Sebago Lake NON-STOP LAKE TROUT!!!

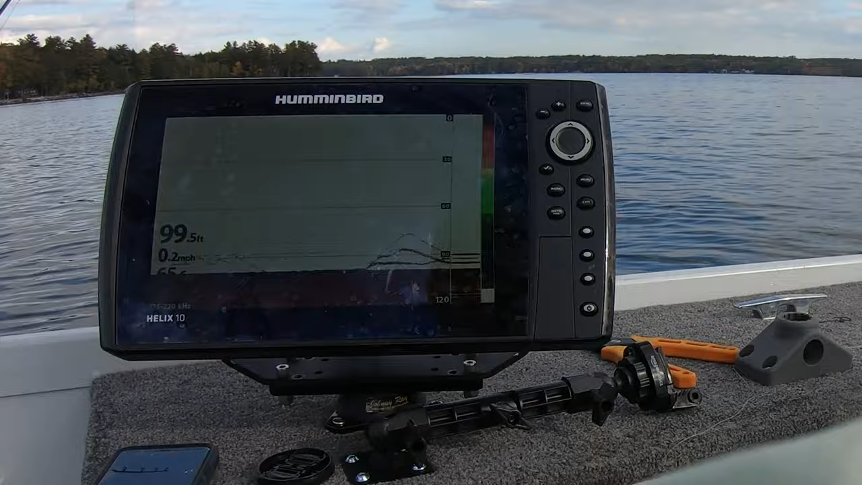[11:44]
On screen: depth 99.5 ft, speed 0.2 mph
This is a tiny hook. Two of them down there, come on.